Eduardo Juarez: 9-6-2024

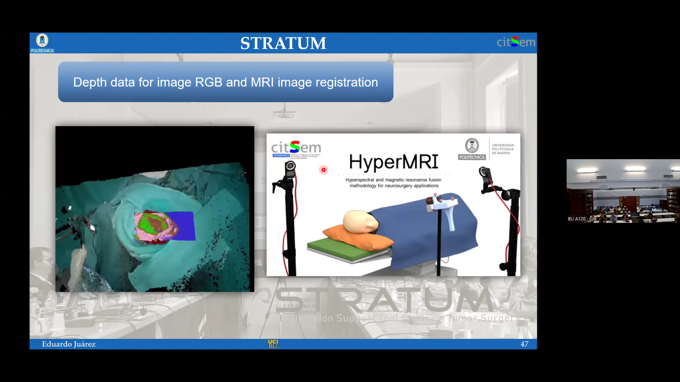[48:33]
and how we are achieving the result of registering this hyperspectral classification on top of magnetic resonance that was obtained before the operation. Good. So we are just